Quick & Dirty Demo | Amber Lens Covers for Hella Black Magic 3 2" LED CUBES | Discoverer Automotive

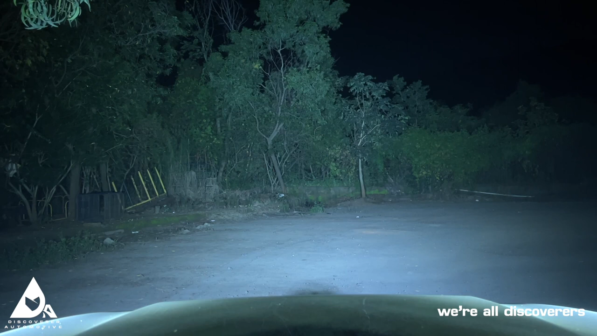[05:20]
the flood pods are super powerful and um uh they cover the entire expense now just uh for reference the stock headlamps uh i'll switch on one by one so that's the um that's the low beam that's the high beam and that's the fog lamps you can barely see the stock fog lamp so that's the fog lamps and now let me just turn off the hella flood pods so there you go so that's the hella flood pods without